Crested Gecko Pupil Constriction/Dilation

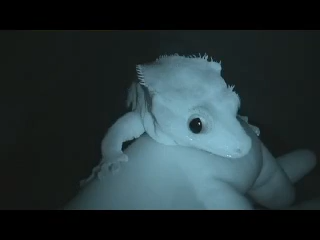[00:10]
their pupils are just little slits and it gives them kind of a spooky, demonic kind of look sometimes. Um, I just realized my camera has night vision, so I thought I'd try it out and see how it looks once I upload it, but um, this way you can see some eyeballs. This is Mr. Tequila.
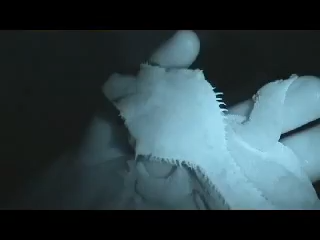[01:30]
And also, um, he has a bunch of scarring on his head from being housed with other males animals, and they fought a lot, and you can't really see it in the dark,
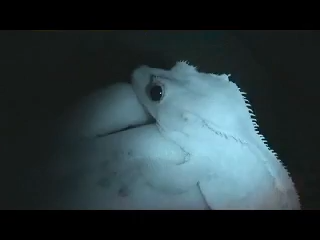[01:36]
but I'll take some daytime videos of him sometime. And this is what happens when you turn the light on. And this is what happens when you turn the light on. Pretty sweet. heat a a heat Thank you.